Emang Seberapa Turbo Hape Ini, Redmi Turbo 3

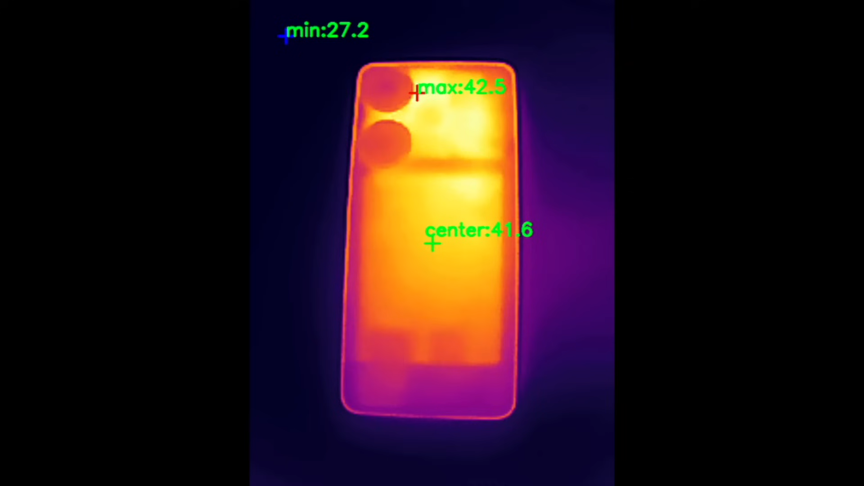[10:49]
Dan suhu maksimal saat kita tes Mencapai 42 derajat celsius
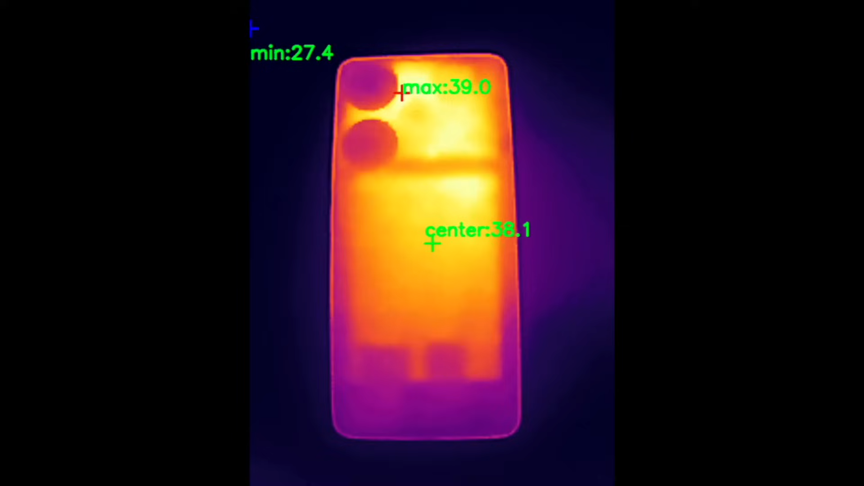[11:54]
Dengan maksimal suhu Di 40 derajat celsius Hmm